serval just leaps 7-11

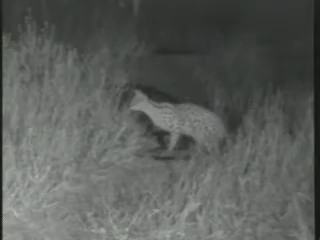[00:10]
Oh, it's going to jump. Look, look, look, look. Servileer by the Brayside. Servile. Did you see the way he's standing? He's obviously heard something. Oh, look at him. Oh, yeah. What if he got it?
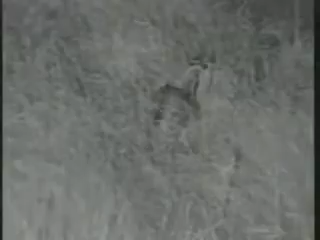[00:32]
So agile. Beautiful view from the side there as well. Oh, there he goes. Quite a short tail as well, a difficult to see.